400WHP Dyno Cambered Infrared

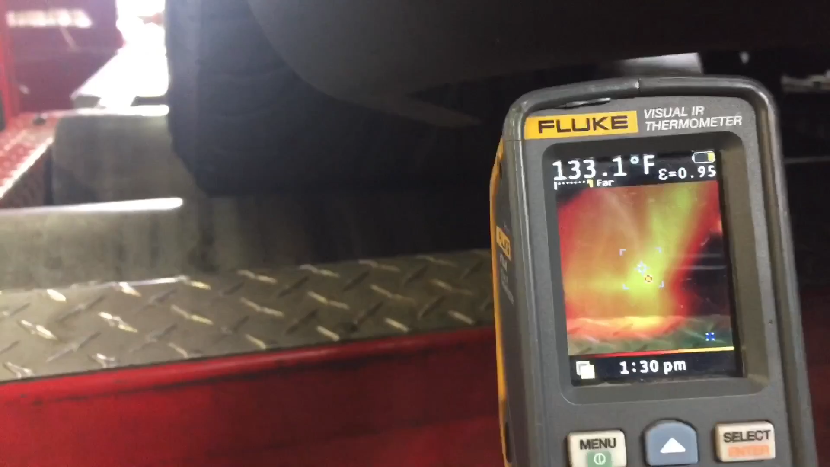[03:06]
On screen: spot 133.1°F
So it doesn't even seem to be too terribly hot, but it's, as you can see, it's 134 there,
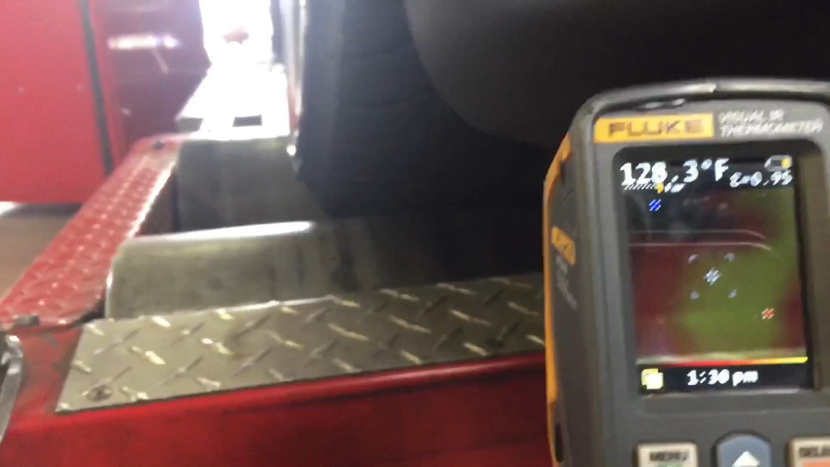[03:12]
On screen: spot 128.3°F
and as I move over to the outside of the tire, it's about 80 degrees.
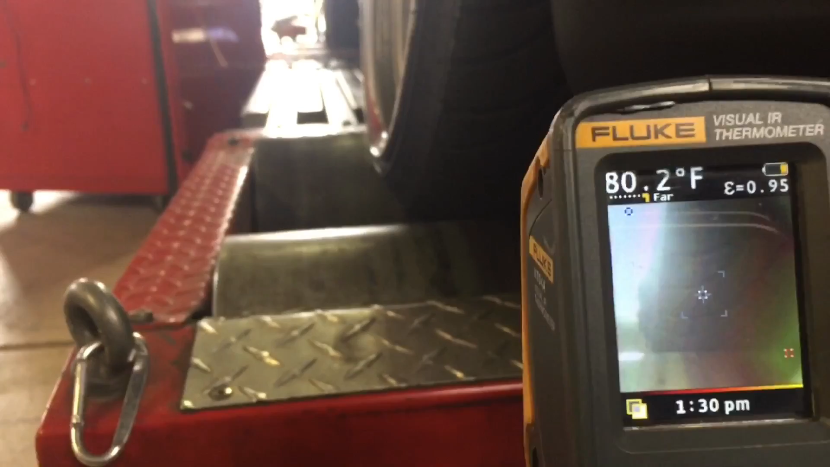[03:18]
On screen: spot 80.2°F
So I don't know about you guys, but a lot of track racers actually use these thermal
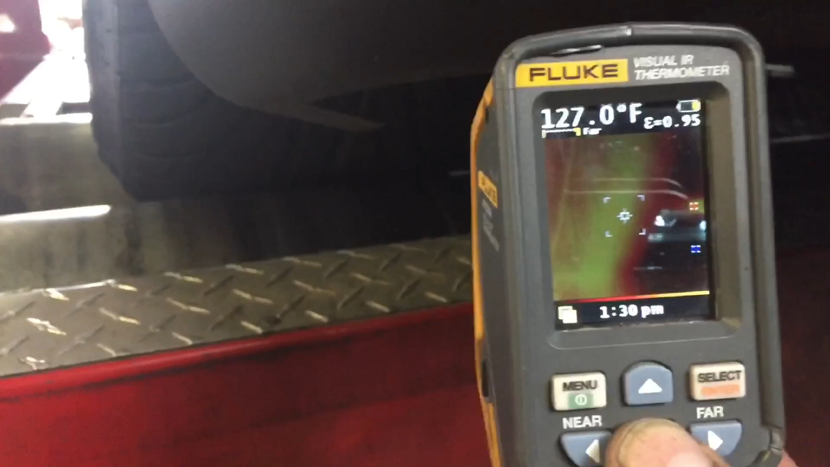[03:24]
On screen: spot 127.0°F
cameras to gauge how their alignment is and how their traction is.